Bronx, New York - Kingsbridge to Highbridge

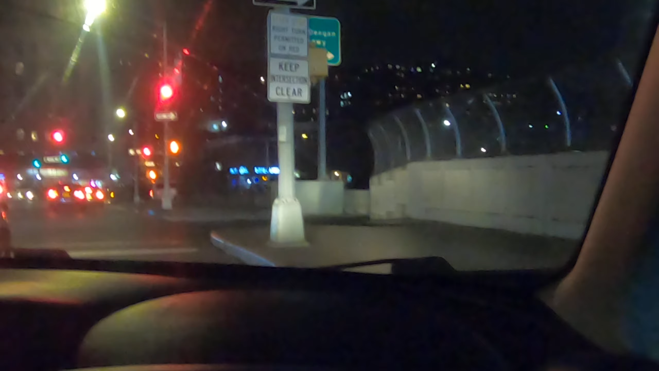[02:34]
Oh, he gonna try to. Oh, I see it. Mm. If he didn't do that, I know you would have squeezed in it. Holding me up, I could have turned. Why the fuck he didn't turn? Wow, why he slow turn? Slow turn. He said you could turn all right. Wow. Once you stop. Ay, ay, ay. Once you stop, you didn't see the sign there. Huh. I saw the sign. Mm-hmm. Okay, let's see how the cross Bronx, if I hit the cross Bronx first.
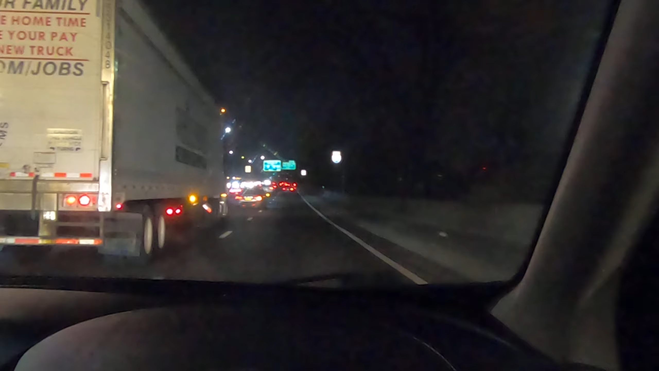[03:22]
I don't think this side was bad going back. I don't this think so. Only going towards the GW. Yeah, right? Always the GB always get more backed up. Yeah, but we shall see though. Hmm. He's trying to hold this lane. He's trying.